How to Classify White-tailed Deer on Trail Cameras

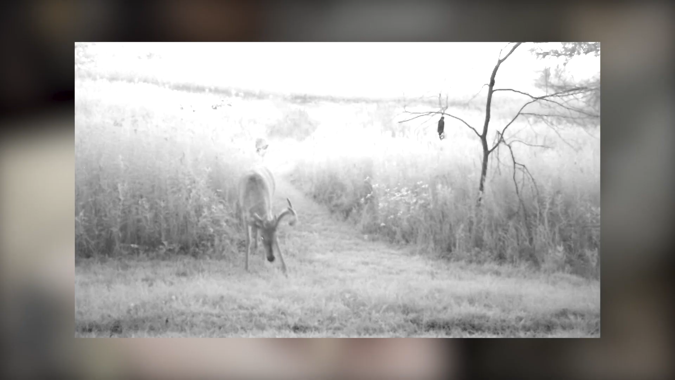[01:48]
So what I'm seeing with misclassifications
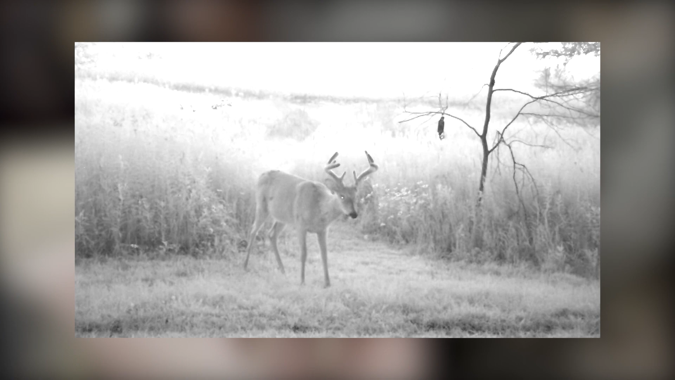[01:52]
for bucks is obviously branch antlered bucks are going to be the easiest group to classify.